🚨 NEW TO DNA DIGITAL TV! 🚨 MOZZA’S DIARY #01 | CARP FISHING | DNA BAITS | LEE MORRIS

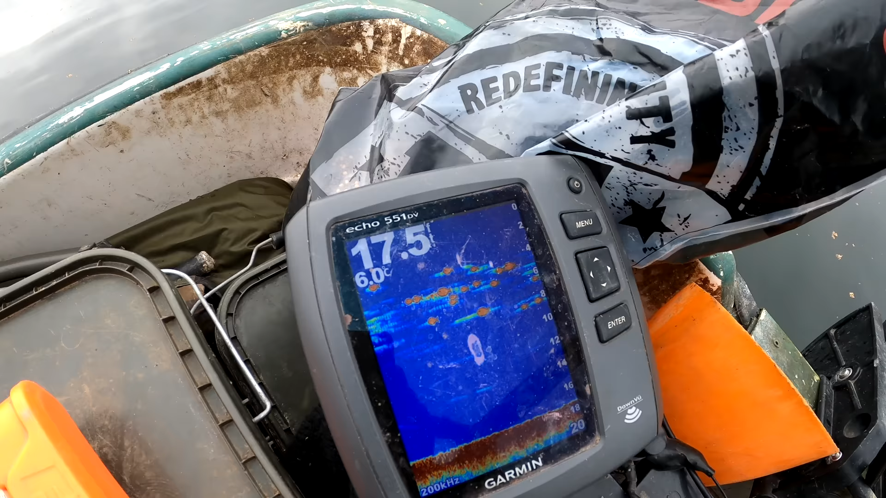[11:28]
On screen: water 6.0°C
you know, something pinging up. I don't tend to take any note of them fish icons that you get on these bloody echoes, but where it was 6 foot down from the surface, there was something there.
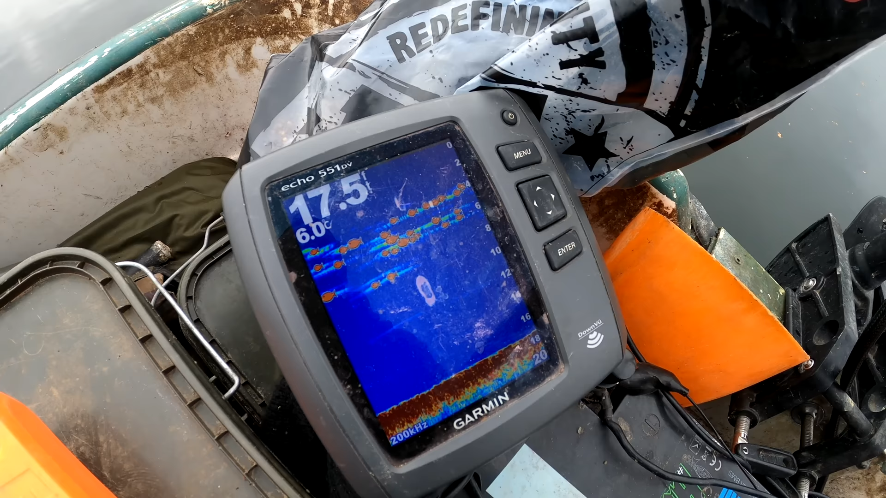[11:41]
On screen: water 6.0°C
So whether that's a thermocline sort of showing up on the echo, might be where a lot of small fish are being sat.